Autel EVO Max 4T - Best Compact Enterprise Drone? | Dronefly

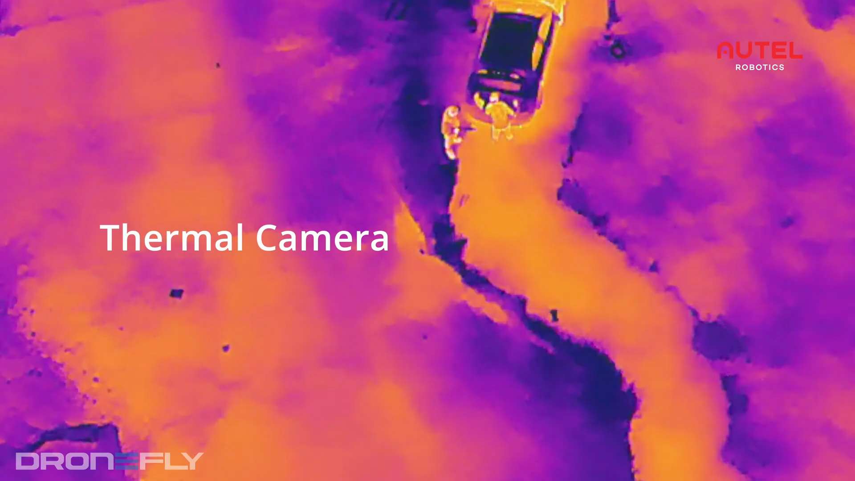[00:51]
The Thermal Camera The thermal sensor is a 640x512 camera that runs at 25 frames per second.
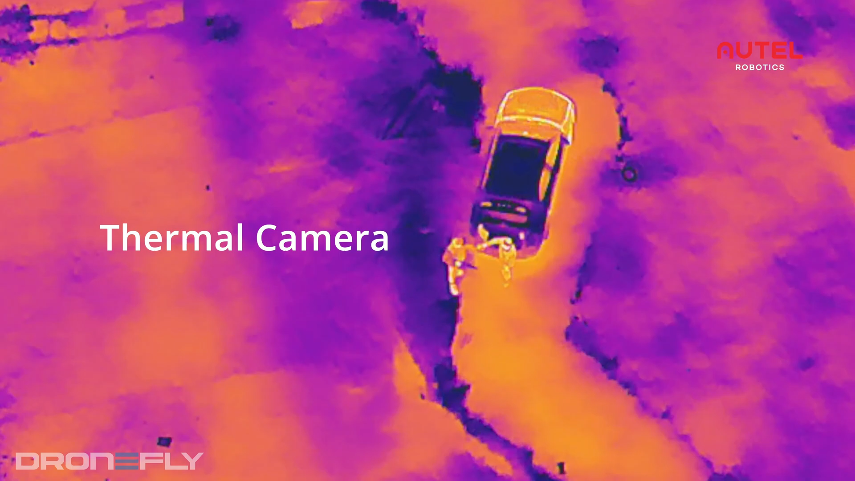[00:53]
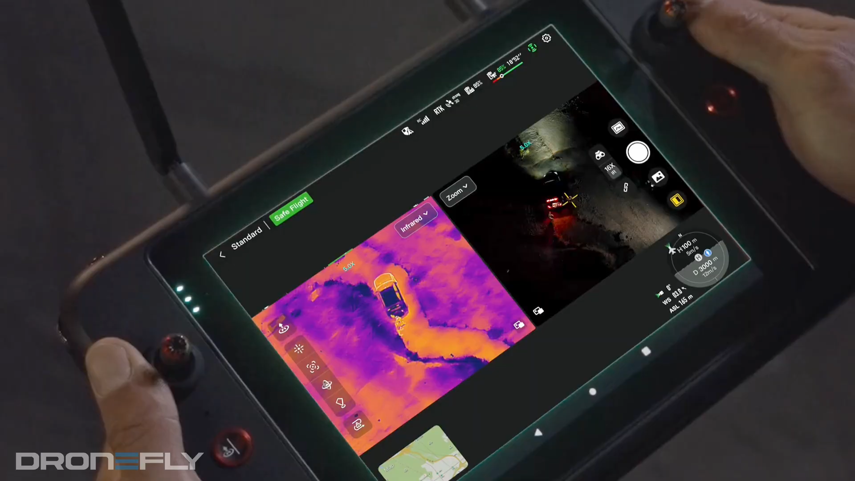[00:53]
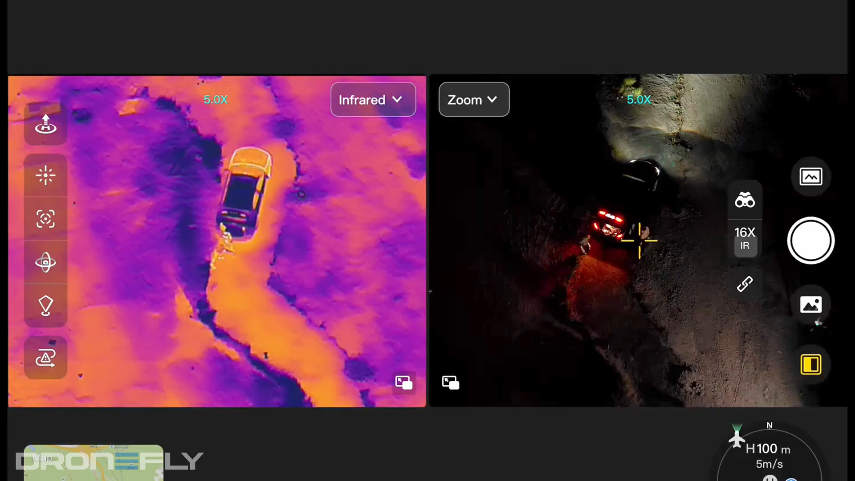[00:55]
This will give you very detailed photos and smooth video.